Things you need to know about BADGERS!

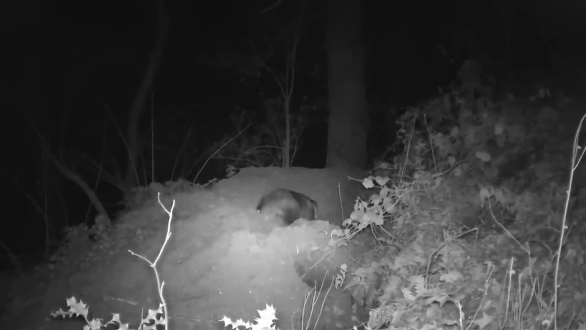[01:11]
and the largest known set had a tunnel network of 879 metres, and it had 50 chambers and 178 entrances. Badgers In places where badgers are not persecuted, they can emerge whilst it's still light, but usually, they'll begin to venture out of the set after dark, and follow well-trodden paths throughout their territories in search of food.
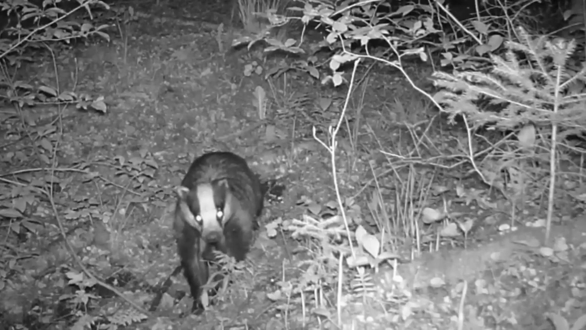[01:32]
Their diet includes earthworms, slugs and snails, and wild fruits, nuts and seeds.
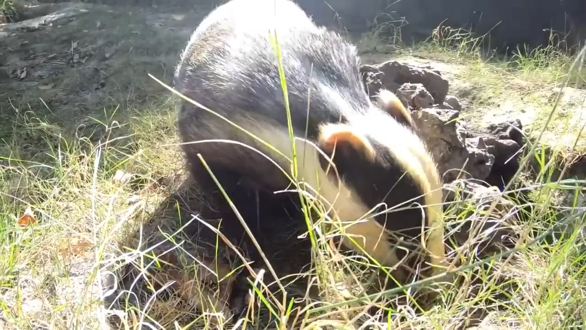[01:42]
They're also known to eat small mammals, such as mice, rats, squirrels and rabbits, and amphibians, such as frogs and toads. They're one of the only predators capable of catching, killing and eating hedgehogs.
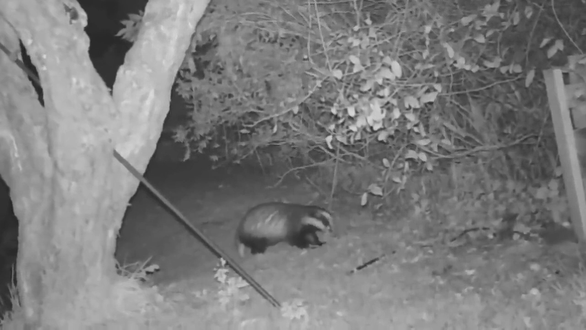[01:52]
Badgers have really poor eyesight, but this is more than made up for with their strong sense of hearing and exceptional sense of smell.
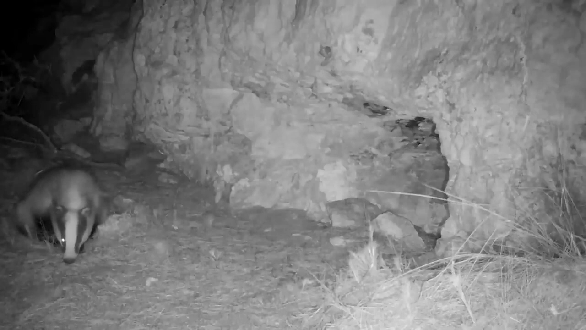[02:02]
During their nightly patrols, they'll also use a communal toilet, known as a latrine, often along the edges of the clan's territory, and scents from this, let the other badger clans know who has been there.
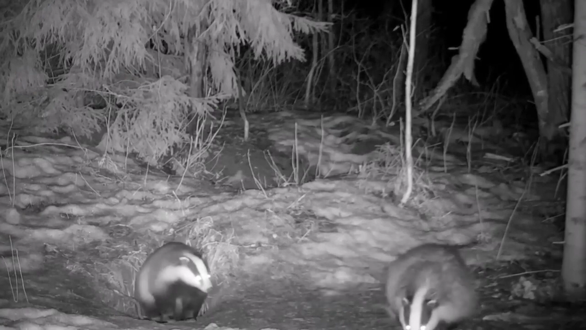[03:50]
Although badgers are active throughout the year, during the winter they'll often remain underground, sleeping for long periods of time, and relying on their built-up fat stores for energy.
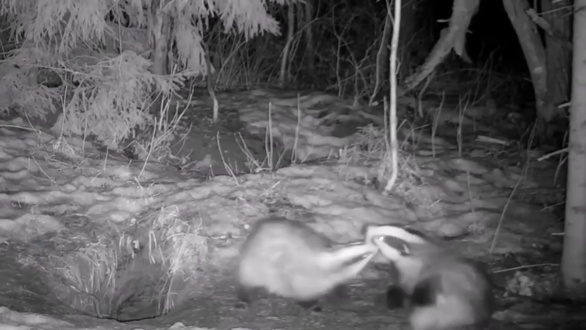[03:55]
They're very social within their clan, and communicate with each other through a series of grunts, squeals and whistles.